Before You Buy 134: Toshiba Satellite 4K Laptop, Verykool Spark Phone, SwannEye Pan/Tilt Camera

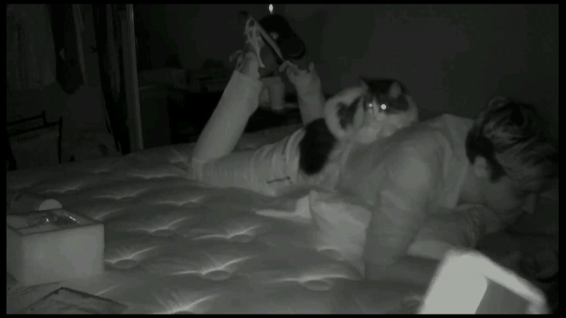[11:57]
So there's me hanging out with the cat. And you can see her eyes are glowing. Yeah. And this is at night.